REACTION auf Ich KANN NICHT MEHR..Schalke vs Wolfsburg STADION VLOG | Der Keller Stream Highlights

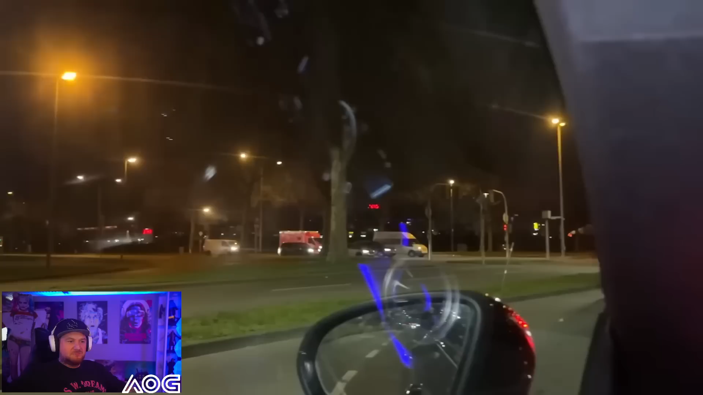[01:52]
Aber, guck mal hier. Das Blaue, man sieht die Arena schon. Wir sind gleich da. Oh, bei Roller fährt da rein. Freunde, schaut euch dieses wunderschöne Stadion an.